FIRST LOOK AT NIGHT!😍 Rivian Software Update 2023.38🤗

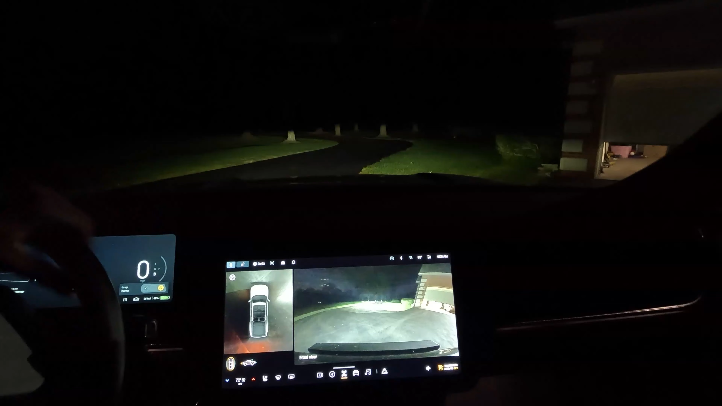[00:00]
So this is what the Rivian looks like at night with the new update. See I can scroll through and see you got that nice tailgate view right there
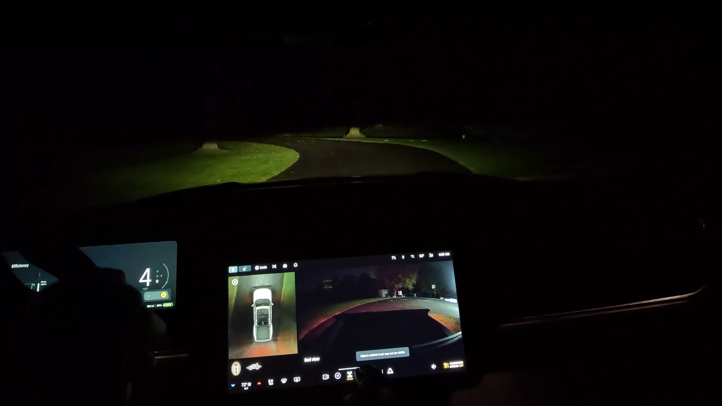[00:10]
and if I would like to I can turn my tail bed lights on.
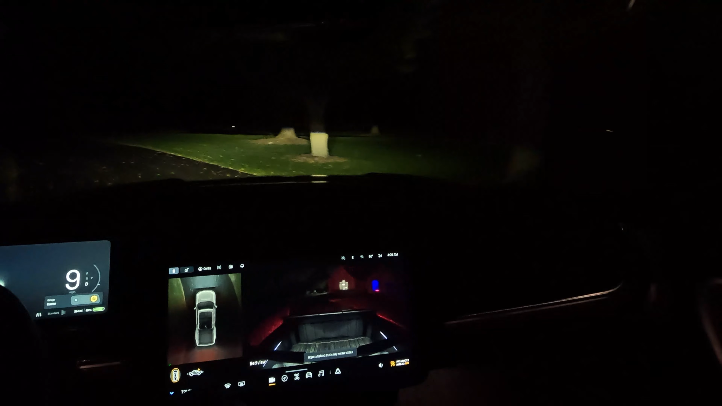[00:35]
You can see right in there. And check this new mode out at night and right now I'm in all purpose.
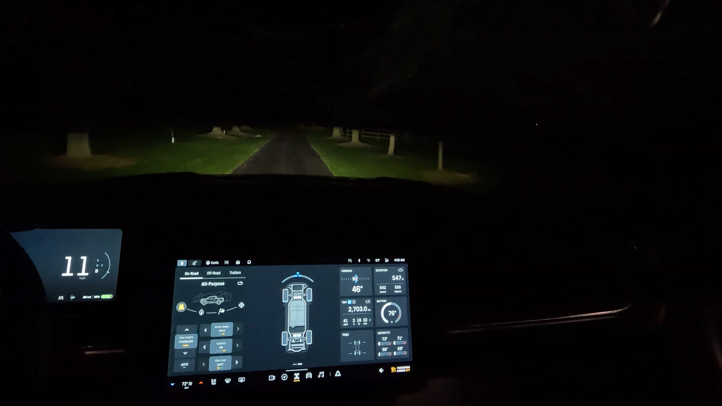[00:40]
And ride high to set the standard.
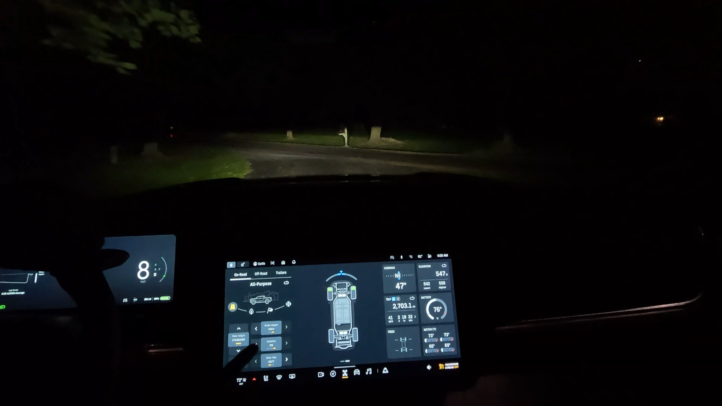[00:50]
Regen high, stability on and ride feels soft.
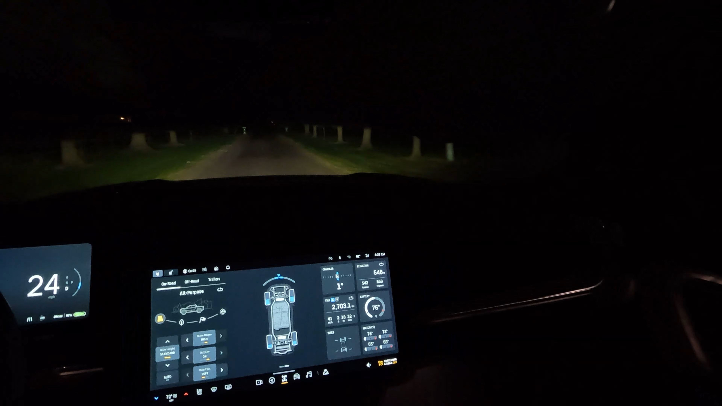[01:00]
And you see the automatic high beam just kicked on. And if you notice the tires here the more I accelerate the more blues show up.
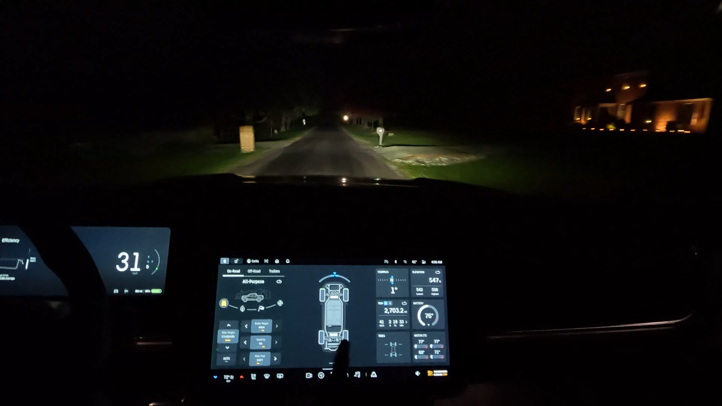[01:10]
And when I take my foot off the accelerator and the regens you see that the tires fill up in green and it's showing the regen.
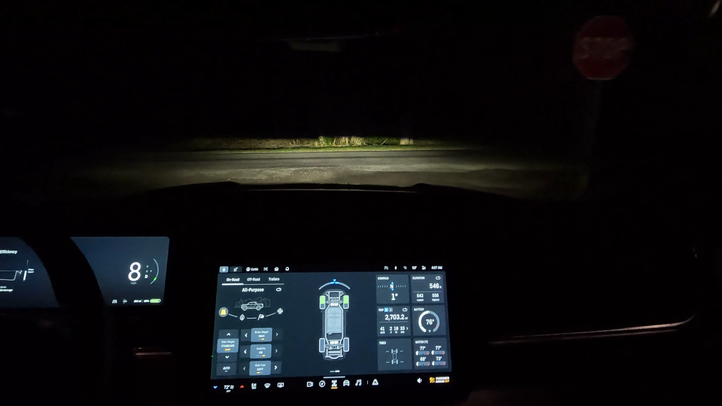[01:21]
It would be nice if they added on here later the amount of kilowatts that are put back into the battery. Just another additional data point.
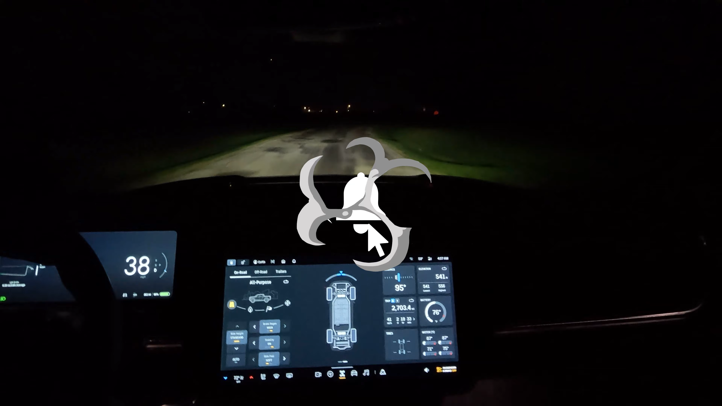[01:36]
And right now it says my battery temperature is at 76. And my motor temperatures are.
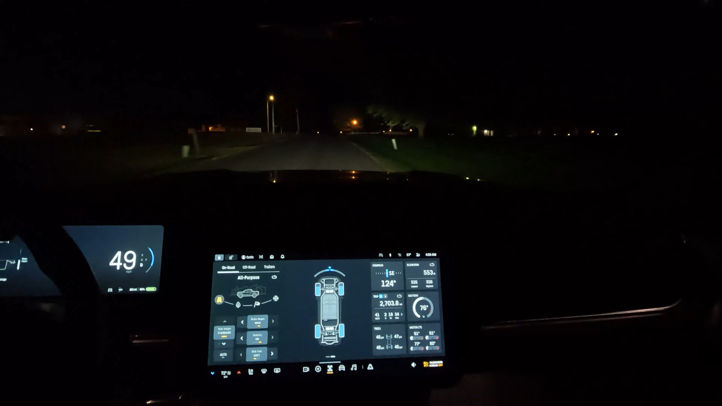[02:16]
Whoa yeah baby. Okay I'm going to put it in sport mode. Now when I go off the exit on this ramp.
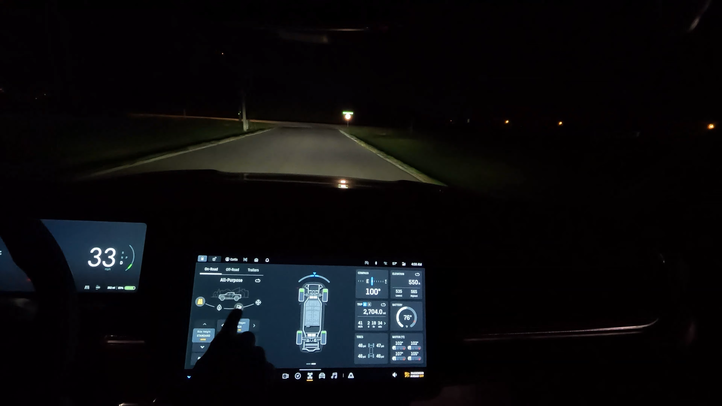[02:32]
So I'm going to hit sport mode. And you see that all lit up right there.
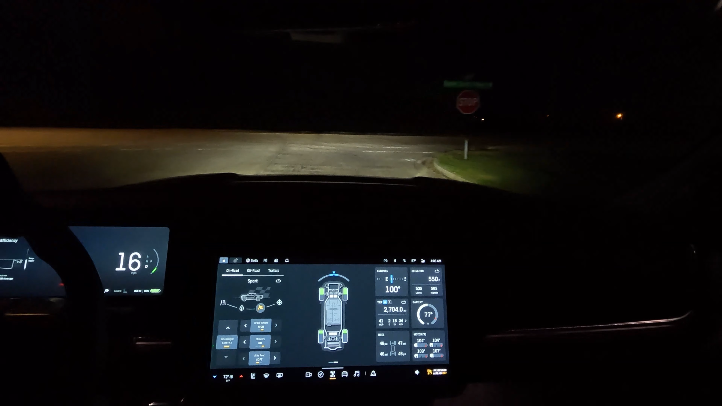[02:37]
And right now the vehicle is lowering it down to the lowest ride height.
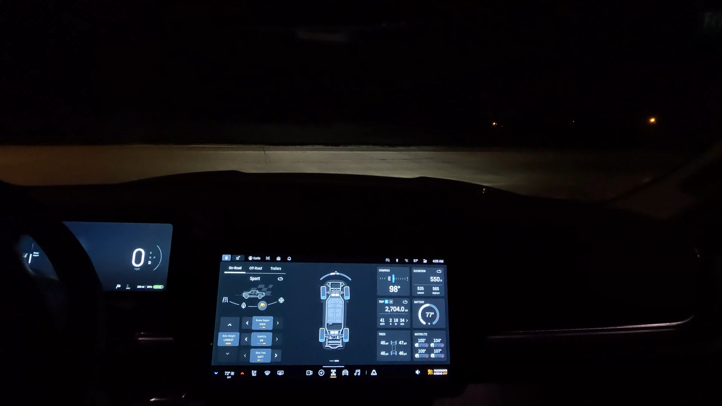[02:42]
And you see right now it says the ride feel is soft which is.
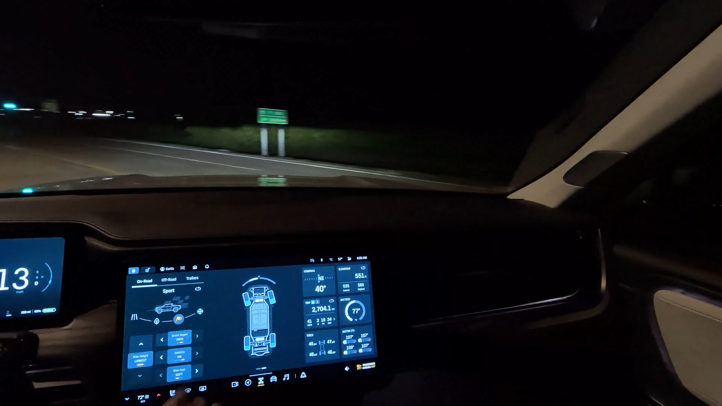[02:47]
Still stability on brake regen is still a little high. And you see I heated those motors up quite a bit.
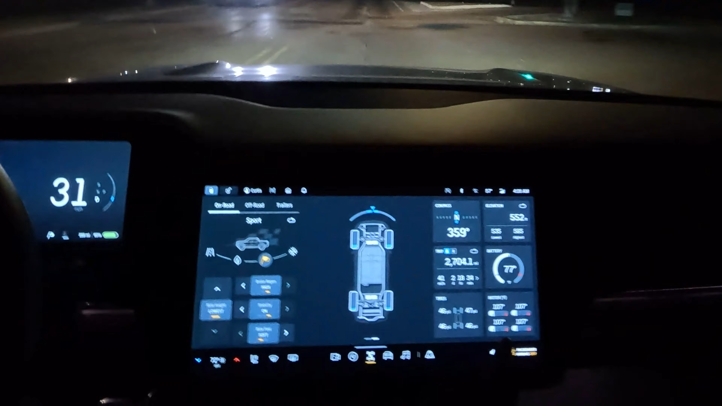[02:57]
Now they're 107 all four of them. Nice and toasty. The battery is still sitting at a nice 77 degrees Fahrenheit. And of course it's showing my elevation and my compass right there. So I'm ready to accelerate here.
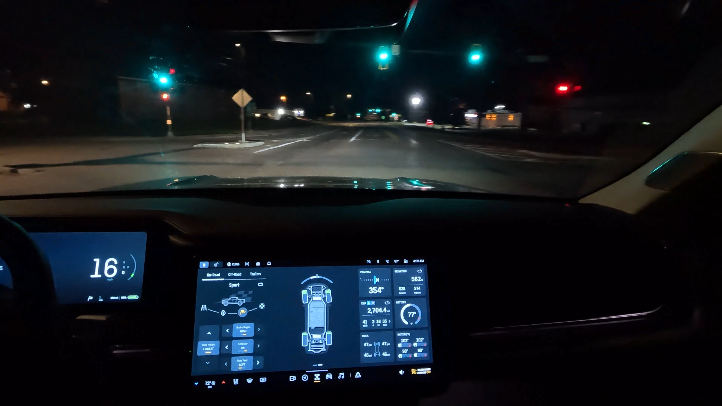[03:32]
Okay I'm going to come down to a stop.
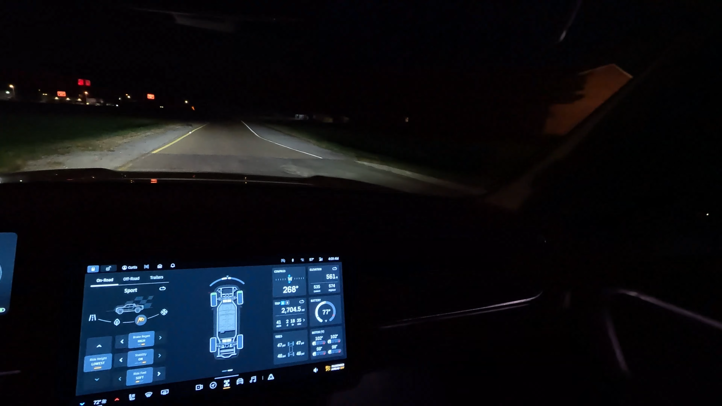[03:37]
And this exit ramp. And I'm going to punch it. Whoa. Yeah baby. Yeah. Oh man. That's like riding on a roller coaster. And see the battery temperature is still constant. You see I got my rear motors heated up this time.